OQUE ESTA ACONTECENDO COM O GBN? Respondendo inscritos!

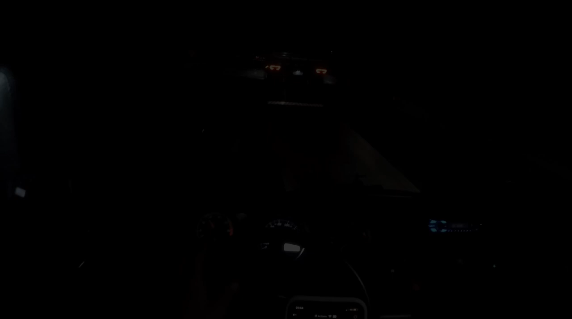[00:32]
Já estamos subindo a serra Bem de boinha Só na mediazinha O Thiagão tá pesado Olha como eu tô levezinho Nossa, custou? Ai, ligou o limpador também Graças a Deus Como eu tô levezinho Vindo aí eu vou esperantinho nele